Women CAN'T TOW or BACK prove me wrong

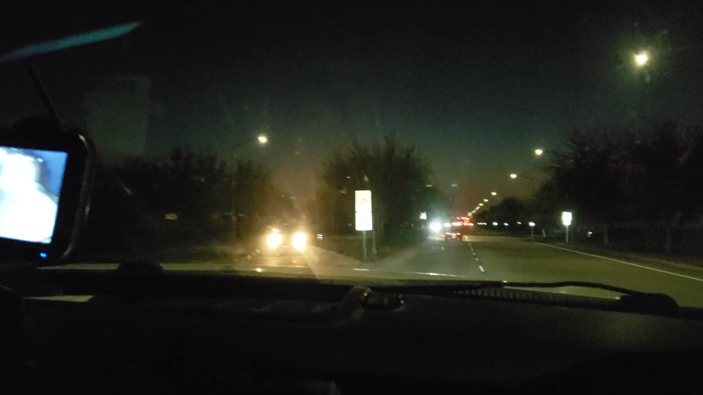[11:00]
There's a tree. Yeah. So, put your signal on. And wait for all these people, cars. When they don't want to let you over, you just cut them off.
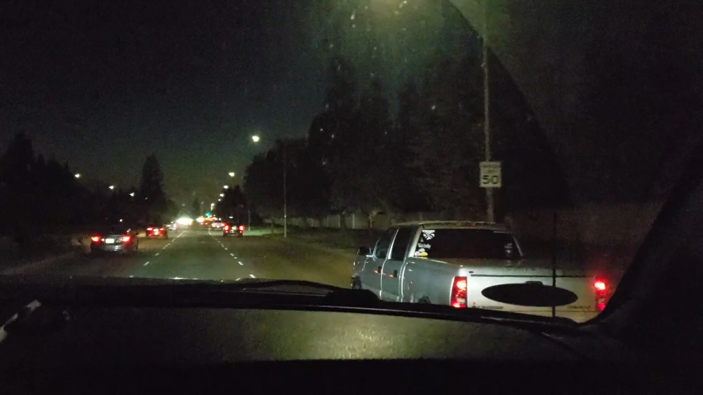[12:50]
And I want to go chill. What should I do? Is this light the one I should turn out? Is this Armstrong? Nope. Okay, I should go to Fowler because I'm coming. Wait. No, you want to go to this one. This one? Yeah. So put my turn signal on.
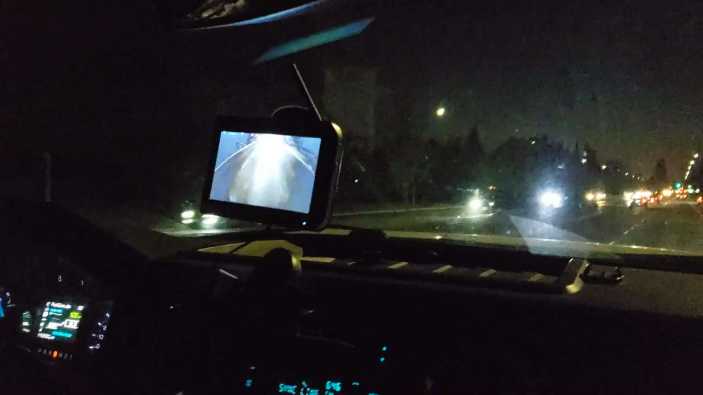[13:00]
Yeah. And get over. Yeah, just do it because that car is not going to let you, so just give it no choice. Once you turn that signal on, it signals them to speed up and block you, so you have to just move. So you gotta be I kind of turn the signal on as I'm turning the wheel to move over. Okay. Well, I'm not gonna do that yet. I'm not there yet. Yeah. I'm gonna slow down now so I don't bash anybody. People think you're a dick and a big rig when you do that, but too many people will block you and try to keep you from getting over because they're afraid you're gonna go slower than them.
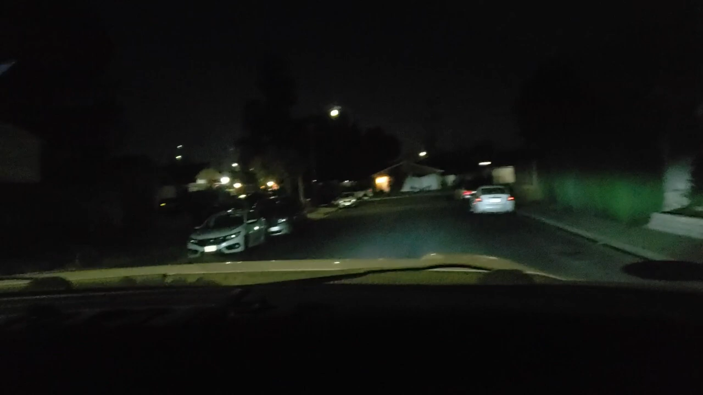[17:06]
So we're gonna go this way. Oh, my car coming, but we're in our lane. They can go in theirs. We're in both lanes, kind of, but that's okay. There's cars everywhere. We're gonna do a wide-ish turn. Yeah. Not cut across. We're gonna stay like that. We're gonna come out.
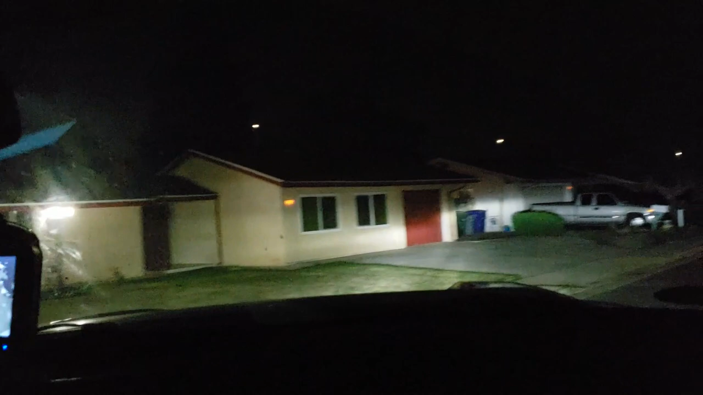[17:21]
We're going to watch our wheels. We're going to watch all our things in the mirror. Make sure we're not hitting. We're good.
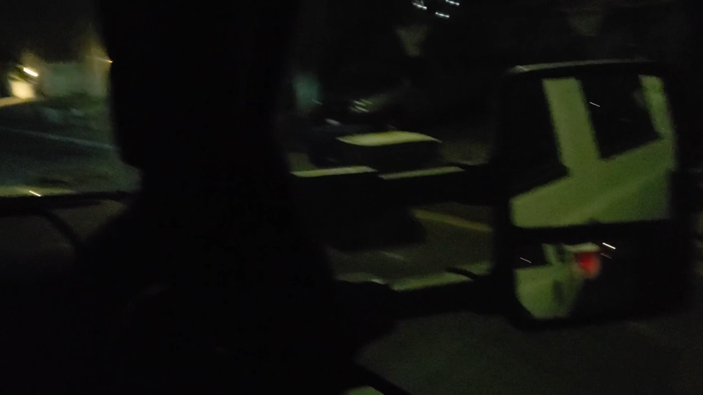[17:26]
We got cleared all the cars. Okay, now stay here. Start getting over to the right. Okay.
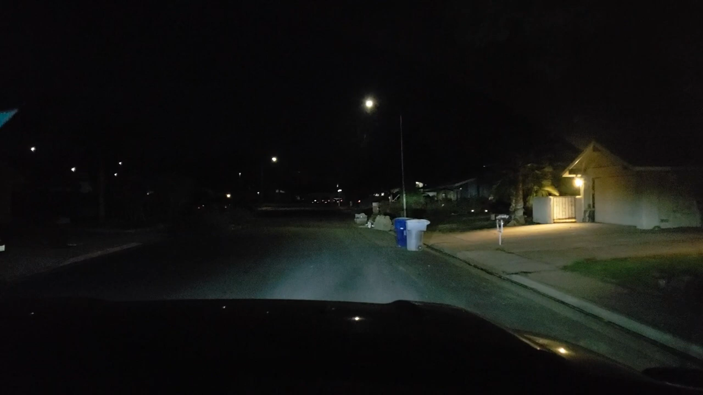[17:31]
And just kind of nice and slow. And once you get past that last... You did. You did.
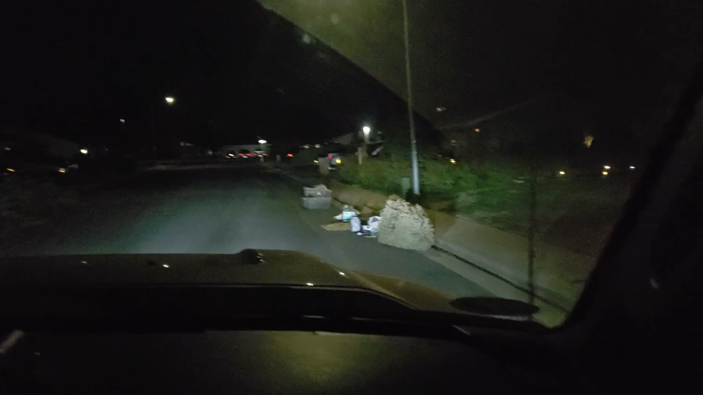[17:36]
Know, this. You I see know. This? Once you get past this last pile... So hug this trash pile.
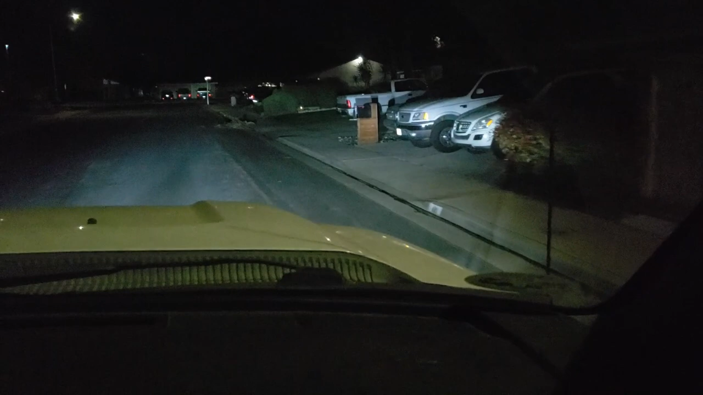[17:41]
Don't hit it, but stay close to it. Slow down.
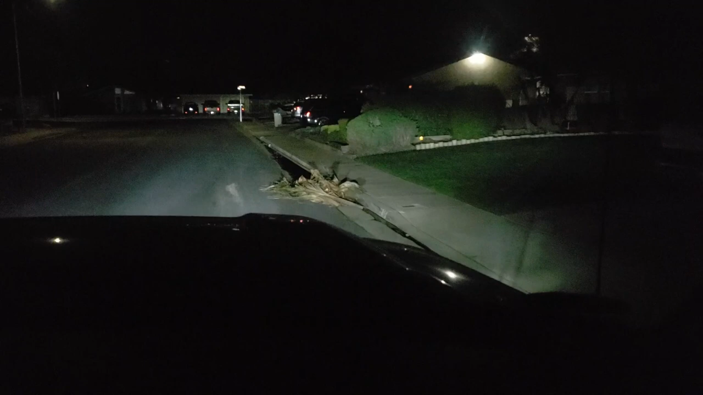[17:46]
And then you're just going to start hugging that curb early. Mm-hmm. Hang on. Now, cut over. Remember, it's a week and a half before the trailer moves over. Oh, yeah.